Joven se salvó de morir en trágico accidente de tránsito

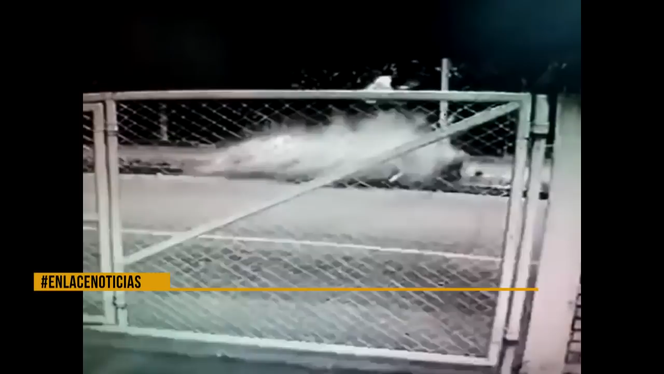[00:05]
Él es Sergio Castro, el hombre que como se ve en estas dramáticas imágenes salió expulsado de esta motocicleta en medio de un accidente de tránsito registrado a la altura del